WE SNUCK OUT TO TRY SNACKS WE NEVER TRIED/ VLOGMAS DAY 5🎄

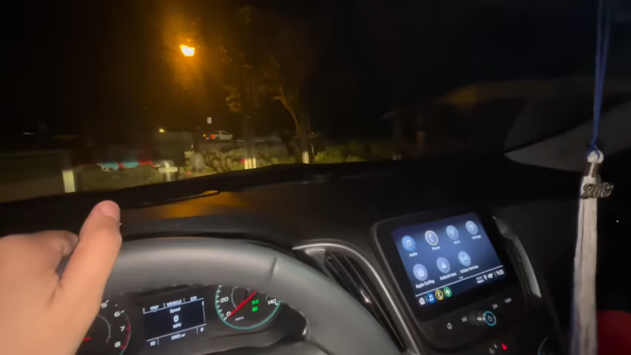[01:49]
What the hell? Is that them? Here, record this. Is that them? Oh my gosh.
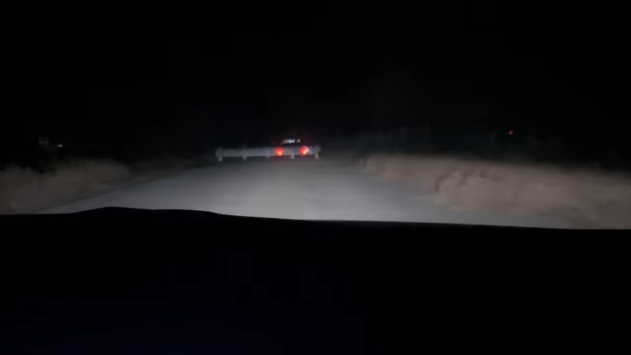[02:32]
Oh my gosh, what is he doing? Oh my god, oh my god. That's him. That's him. That's him.